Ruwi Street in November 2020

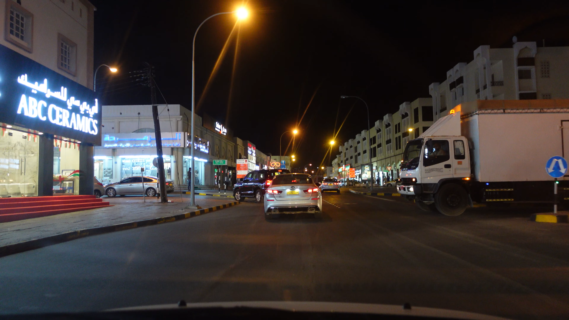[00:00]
اسلام علیکم دوستو کیا حال چال ہے آج آپ کو سیر کرواتے ہیں جی روی سٹریٹ کی دیکھئے روی میں نظارے پہلے کیا ہوتا تھا کہ ابھی آپ دیکھ سکتے ہیں کہ پارکنگ بھی فل
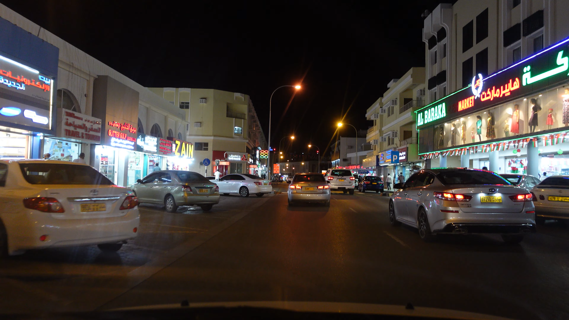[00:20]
نہیں ہے اور کروڈ بھی اتنا نہیں ہے ورنہ شام میں جو ہے اور اسپیشلی ویکنڈ پہ فل پیک ہوتا تھا یہ بزار آپ کو سب ہی نیشنل نظر رہیں گے پاکستانی اور بنگلہ دیشی لوگ ہوتے تھے انڈین اس کے علاوہ بھی باقی تمام یعنی ہر بندہ ہی طرح آتا تھا اور اس کی ایک ریزن تو یہ ہے کہ پورا بزار ہے آپ کو شاپنگ کے لیے تمام چیزیں مل جاتی ہیں
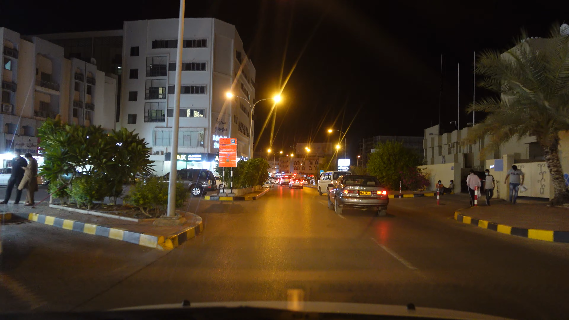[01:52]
تو دیکھ لیں کہ بزار بھی خالی ہیں پارکنگ بھی اتنی نہیں ہیں ورنہ کیا ہوتا تھا کہ صرف پارکنگ ہی جو ہے نا وہ ہی آپ کو کئی ملتی نہیں تھی اور یہاں سے سفر ہوا ہے دو منٹ میں یہاں تک کا آپ کو دس منٹ بھی لگ سکتے ہیں کہتے ہیں یعنی پہلے کرونا سے پہلے ایسی سیچویشن تھی
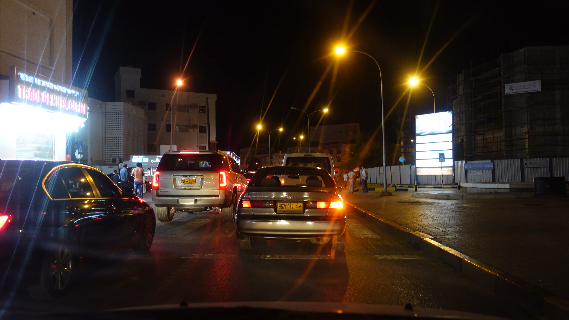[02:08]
سو انشاءاللہ خیر امید ہے کہ جلد حالات ٹھیک ہوں گے اور معاملات جو ہیں وہ اپنی قرآنی بلکہ پہلے سے بہتر جو